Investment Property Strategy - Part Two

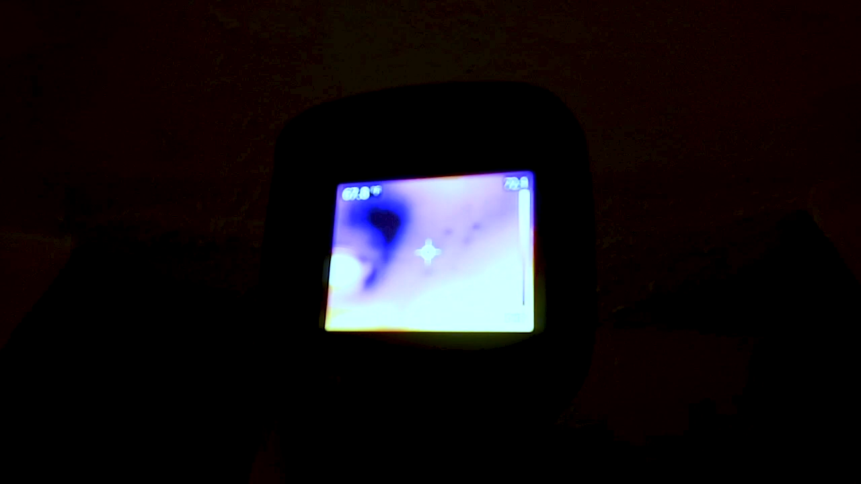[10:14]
We see these heavy blue marks and we're worried about them so he got his moisture meter to test it out.